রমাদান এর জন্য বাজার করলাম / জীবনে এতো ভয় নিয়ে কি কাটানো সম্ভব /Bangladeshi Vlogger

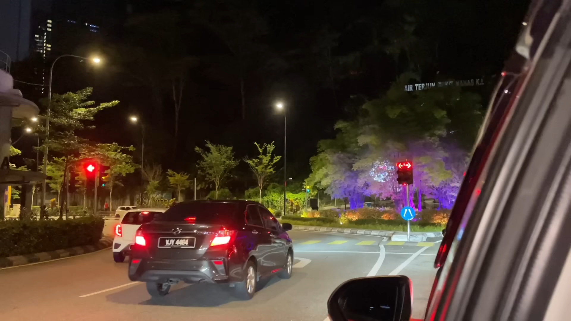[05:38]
আমরা লুলুর কাছাকাছি চলে আসছি লুলুর কাছাকাছি এই যে নিচে যে কেল টাওয়ারের নিচের এই জায়গাটা তো সুন্দর করে লাইটিং করা থাকে খুবই ভালো লাগে দেখতে তো শান্ত অলরেডি হাফ বয়েম মুখস্থ করে ফেলছে এটা হলো